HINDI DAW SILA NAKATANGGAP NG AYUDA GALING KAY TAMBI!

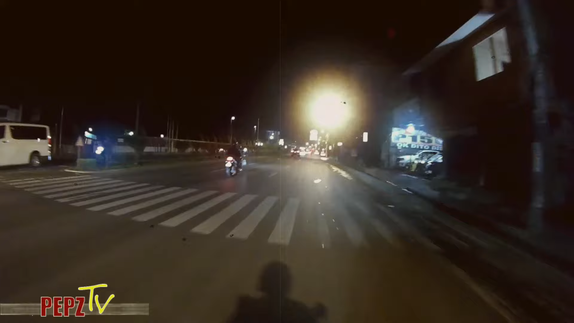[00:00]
Alam nyo mga lodi, isa sa nagustuhan ko dito sa Davao City na kahit this oras na ng gabi eh napaka safe talaga at wala po kayong kaba. At nandito na po tayo sa lugar kung saan po natin ipamamahagi yung mga natira pong ayuda na nasa motor po natin.
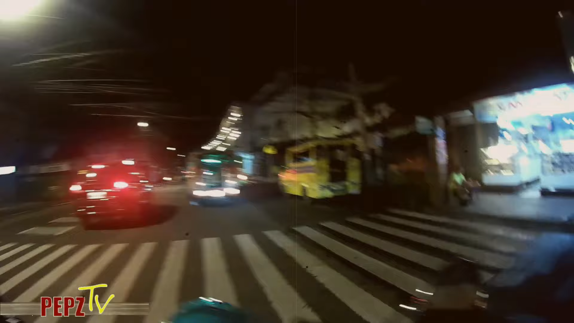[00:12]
Dito po tayo papasok sa malit na iskinitang ito kung saan po tayo dati umatend ng maisog mga idol dito sa By Grand Menzing.
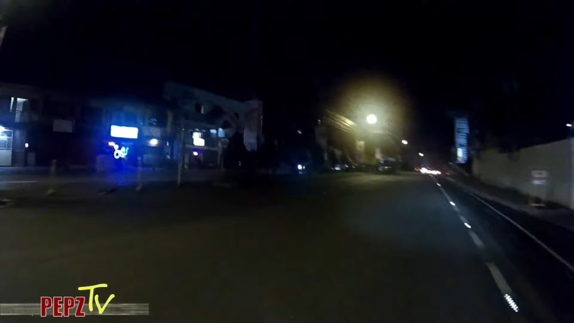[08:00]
At napakaganda po talaga dito sa amin sa Davao City. Simple lang po itong lugar na ito pero marami pong gustong tumira dahil nga po peaceful po ang aming lugar dito mga Lodi. Pahalaan na po yung iba dyan kung anong dapat nilang isipin sa lugar namin basta kami po satisfied
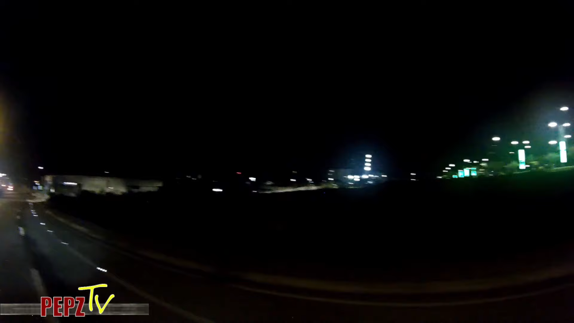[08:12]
at contento po kami dito sa pamamalakad ng mga Duterte.
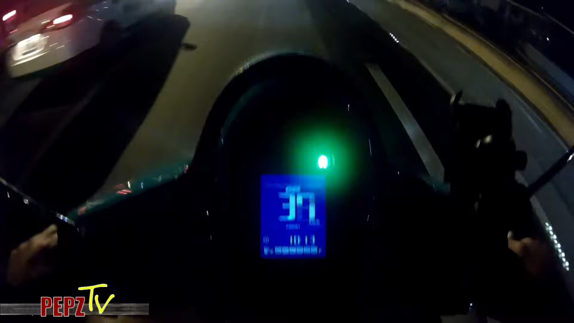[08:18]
Alas 10 na po ng gabi mga Lods at napakatahimik na po dito sa amin sa lugar pero kailangan po natin talaga mapuntahan yung ating pamamahagian ng tulong.
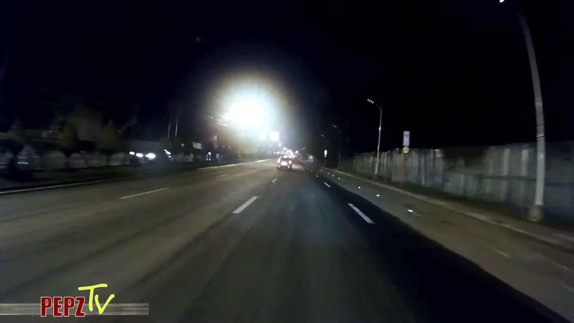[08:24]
Nandito na nga po pala tayo sa lugar po ng Mapua at dyan po sa unahan mga Lodi,
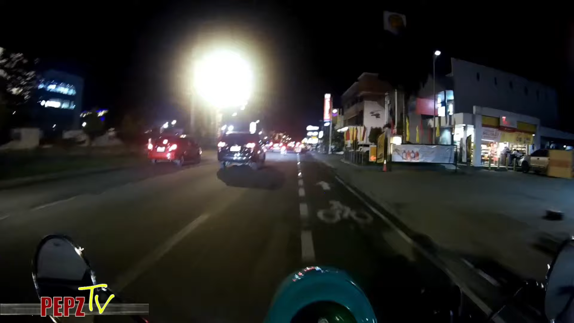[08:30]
maikita na po natin ang Ateneo Didabawa High School at sa unahan po po nyan eh yung University of Pindanao kung saan po ako nagtapos ng kolehyo. At nandito na po tayo sa lugar kung saan po natin ipamamahagi yung mga natira pong ayuda na nasa motor po natin. Dito po tayo papasok sa maliit na iskinitang ito kung saan po tayo datin umatend ng maisog mga idol dito sa May Grand Menzing.
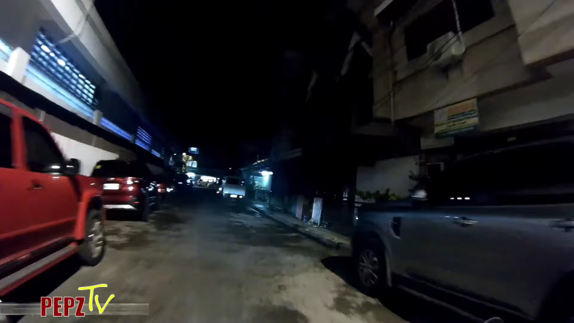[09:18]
sila banda natutulog dito rin po nagparking nung time po ng maisog. May tawad rin?